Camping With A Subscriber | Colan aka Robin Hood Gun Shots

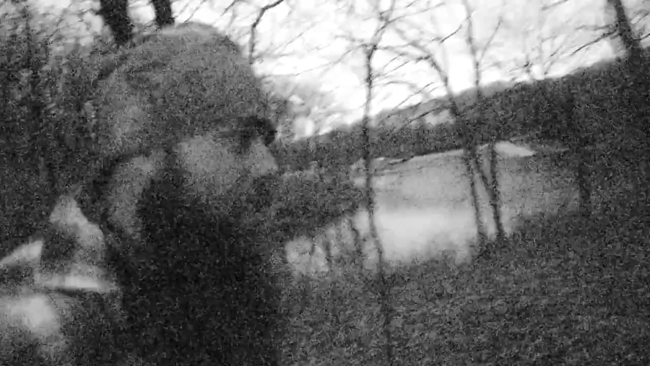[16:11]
All right, so me and Colin's been out here hiking around, exploring the land. Found some really interesting stuff. You guys are gonna have to stay tuned and see what we had found, what we found. We are on a night hike, I can't even talk right now. I'm using my nighttime, my night vision on my camera.
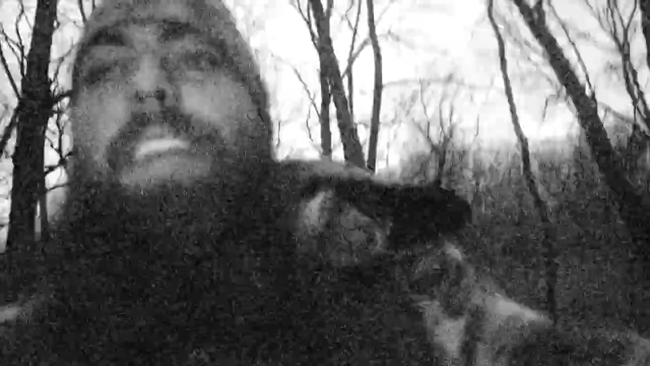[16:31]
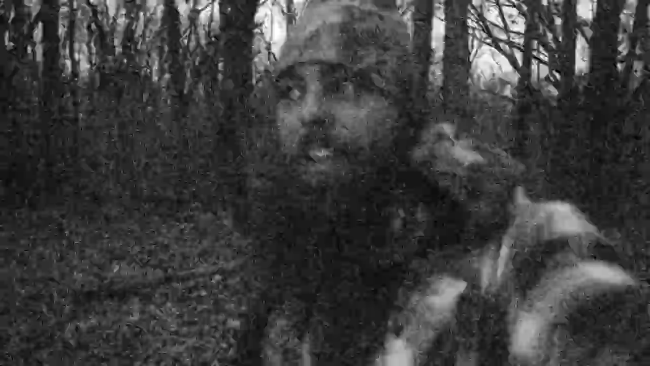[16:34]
Here I've owned this camera for a year now and never knew that it has night vision on it.